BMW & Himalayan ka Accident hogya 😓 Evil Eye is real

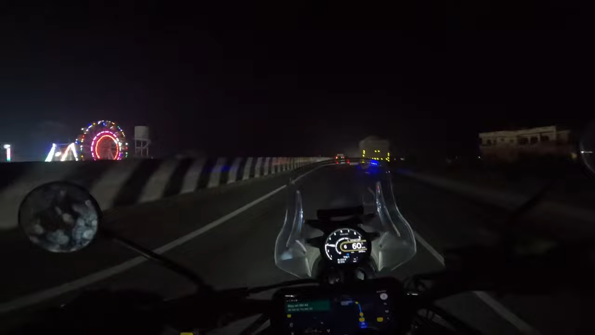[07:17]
और हमें अभी टाइम लगेगा 44 मिनट और लगेंगे पहुँचने में,
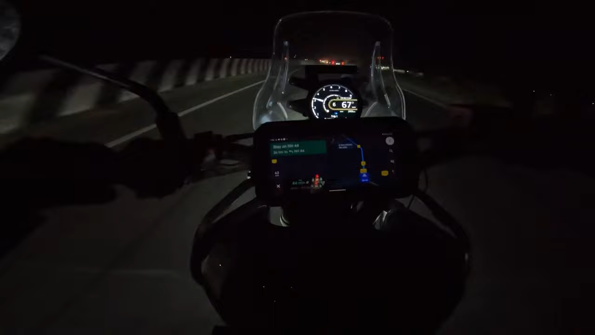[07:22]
और 44 किलोमीटर ही बचे हैं, तो मतलब हम 1 किलोमीटर 1 मिनट में कवर कर रहे हैं और करेंगे आगे। और मून बहुत प्रिटी लग रहा है, ये देखो फुल मून। सो जी जलंधर आ गया है, अभी हमें बस लगेंगे मात्र 11 मिनट पहुंचने में, और मेरी बाइक ने इतनी धाकड़ माइलेज दी है ना, अभी आपको रुक के फ़ोन से दिखाती हूँ।
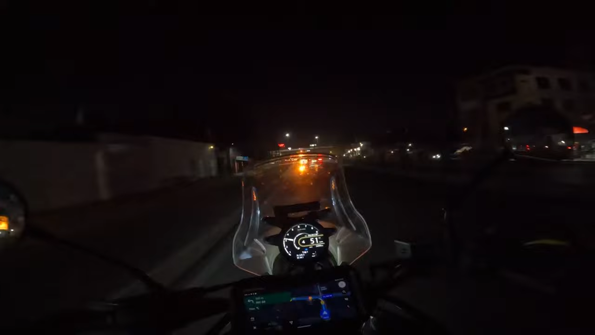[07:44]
वेलकम टू जलंधर, तुम्हारा तो मस्त कलर से हम आ गए जलंधर। ये क्या, दिस इज तो खालसा कॉलेज।
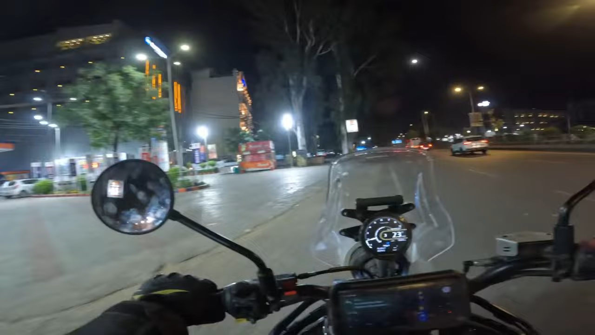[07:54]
बाइक्स की पार्किंग इधर है नीचे अंदर, एक बार सामान उतार के यहाँ रख ले, फिर नीचे ले जाएंगे।
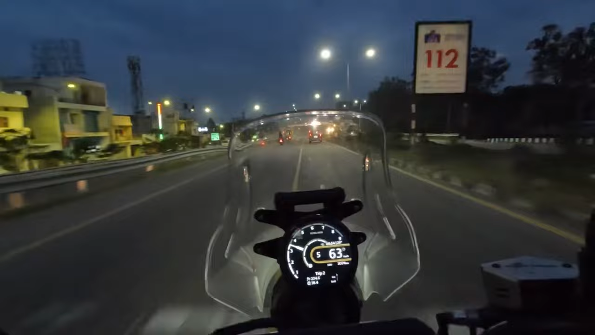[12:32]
दिल्ली बचा है यहाँ से 200 किलोमीटर, और शाम हो गई है, अंधेरा भी ऑलमोस्ट हो ही गया है, घप वाला अंधेरा होने वाला है बस। और अभी 3.5 घंटे और लगने हैं हम लोगों को।
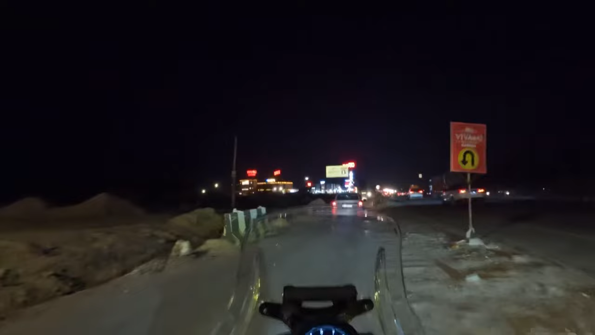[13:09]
कभी हवेली पे आ गए। एक चाय ब्रेक लगा लेते हैं, क्योंकि 138 किलोमीटर बचा है बस।
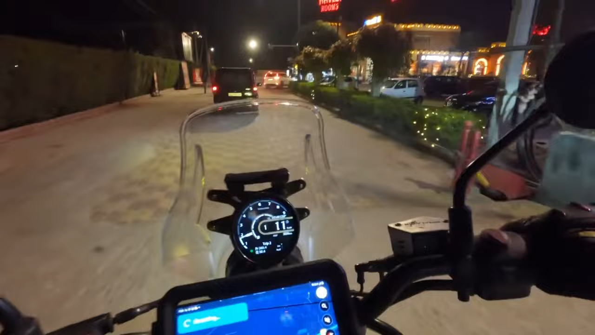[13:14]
हम यहाँ पे हवेली पे रुक के एक बार चाय की चुस्की मार लेते हैं, फिर निकलेंगे।